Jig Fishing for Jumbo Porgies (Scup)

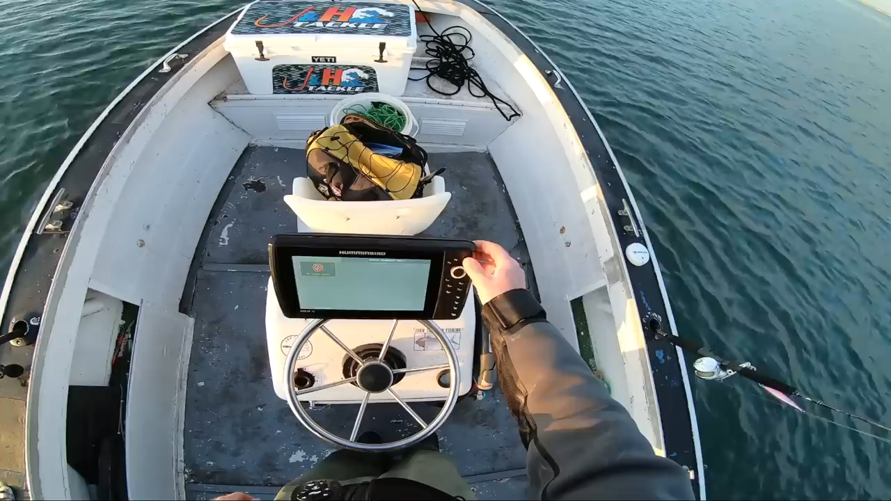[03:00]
you know, it's a transom mount transducer, that the motor could block the signal. So I'm just for the first time going to use this, and I want to make sure that the motor is not going to interfere with it. As it turns out, later in this trip, and I didn't video this, I should have, but later in the trip, I was motoring along with the main outboard and the side scan on,
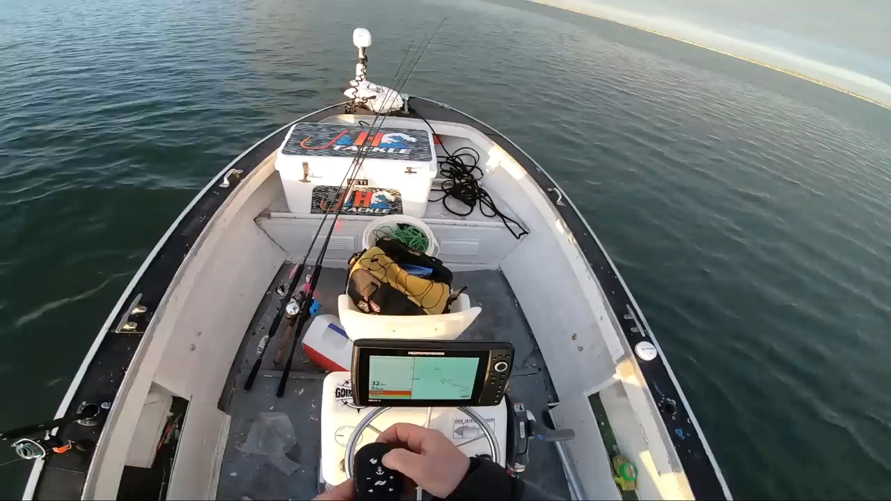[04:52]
All right, I'm seeing some kind of life near the bottom, so it's enough for me to hit the anchor mark. And so it's funny, if you watch the trolling motor up front. To me, I thought it was like freaking out because it turned around almost 180 degrees. You can see it swinging around and everything. That's the first time I've ever pushed that anchor button. And now that I think about it, yeah, what it did made perfect sense because when I hit the anchor button,
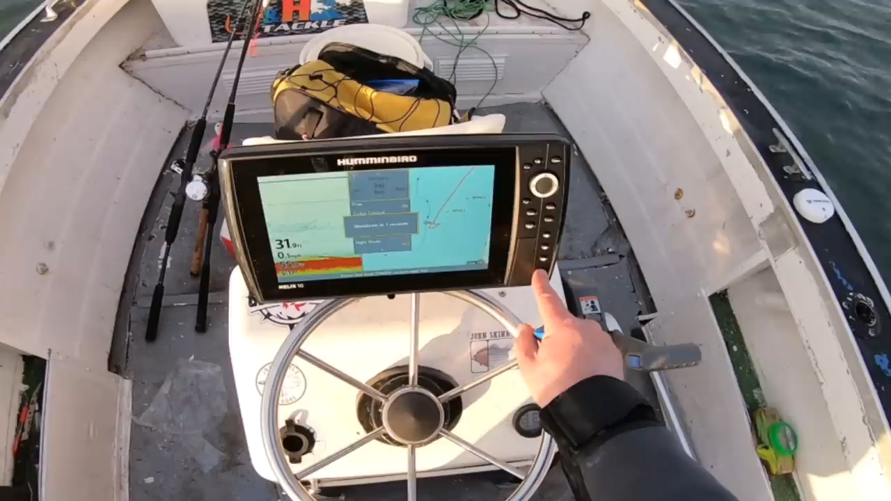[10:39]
Yeah, that's looking really good. You know, I'm going to turn this thing off. I see no need to keep pounding the bottom with the sonar.